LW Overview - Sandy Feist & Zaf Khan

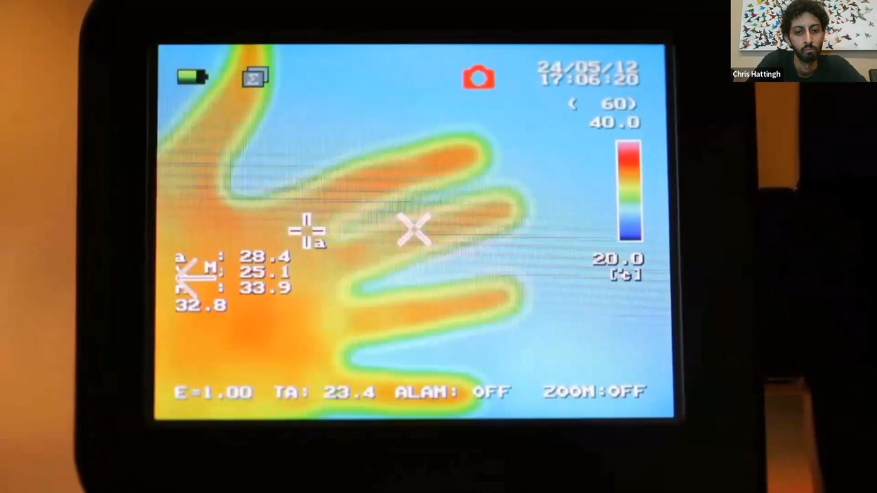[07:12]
Humans actually emit infrared light, which can be seen with night vision devices.